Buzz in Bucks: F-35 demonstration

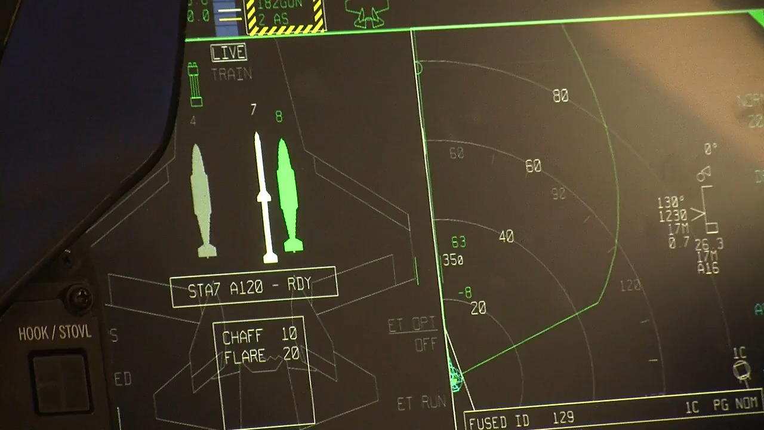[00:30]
the state of the art weapon systems and mission systems, the communications gear that allows the airplane not only to talk to the other